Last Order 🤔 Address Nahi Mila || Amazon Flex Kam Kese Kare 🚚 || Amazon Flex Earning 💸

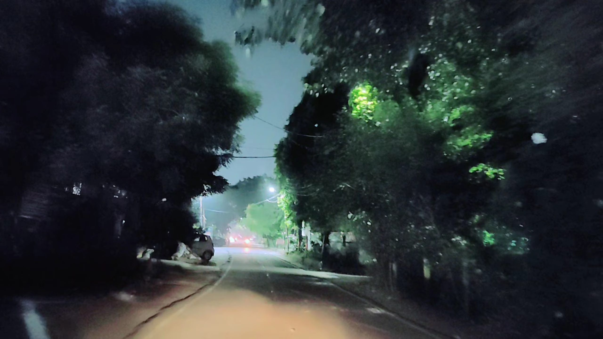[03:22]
अब भाई यहाँ तो हमारा गवर्नमेंट एरिया है राइट हैंड पे, इधर सब बस प्राइवेट प्रॉपर्टी था, इधर गवर्नमेंट प्रॉपर्टी है। लो भाई सीन ही हो कैडा वाला, इनका फ़ोन मिल नहीं रहा।